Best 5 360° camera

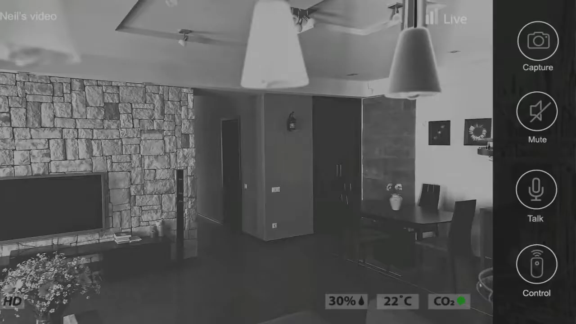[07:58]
resulting in incredibly crisp and clear images, even in dimly lit conditions.